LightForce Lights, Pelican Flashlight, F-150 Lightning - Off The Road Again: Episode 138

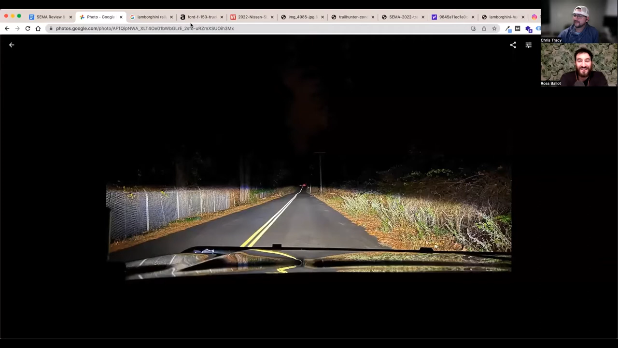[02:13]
to say the visibility that these lights provide is nothing short of the difference between daytime and nighttime and uh and with the lights on it is daytime so so what you're seeing right now are just the gx's headlights just the low beams which in all fairness are pitched a little bit high because it's lifted and i i have not adjusted the low beams and much to any oncoming traffic this may um that is on